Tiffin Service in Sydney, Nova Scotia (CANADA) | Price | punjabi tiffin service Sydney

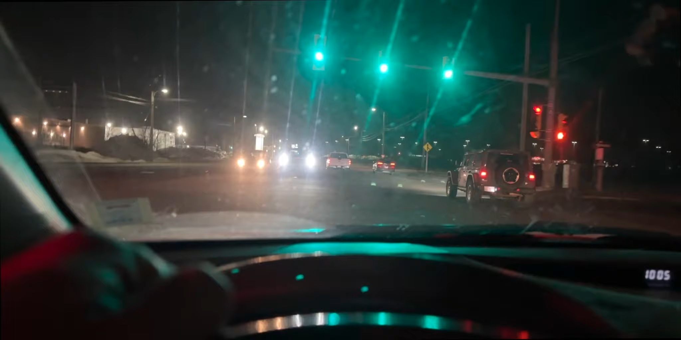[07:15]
ਕਿ ਇੱਧਰਲੀ ਸਾਈਡ ਤੋਂ ਹਾਈਵੇ ਤੋਂ ਆ ਕੇ ਸਿੱਧਾ ਜਾਓਗੇ ਤਾਂ ਵਿਟਨੀ ਪੀਅਰ ਜਿੱਧਰ ਨੂੰ ਆਪਾਂ ਚੱਲਿਆ ਗਲੇਸਵੇ ਅਤੇ ਰਿਜ਼ਰਵ ਮਾਈਨ ਦਾ ਰਸਤਾ ਹੈ
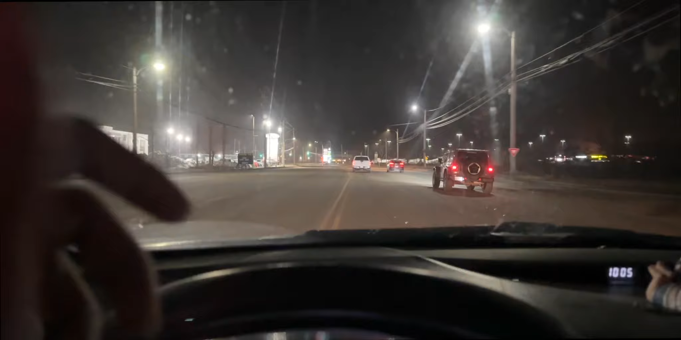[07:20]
ਅਤੇ ਬੈਕ ਸਾਈਡ ਮੇਰੇ ਕਹਿੰਦੇ ਨੇ ਸਿਡਨੀ ਨੂੰ ਜਾਂਦਾ ਜਿੱਥੋਂ ਆਪਾਂ ਹੁਣ ਟਿਫਨ ਲੈ ਕੇ ਆਏ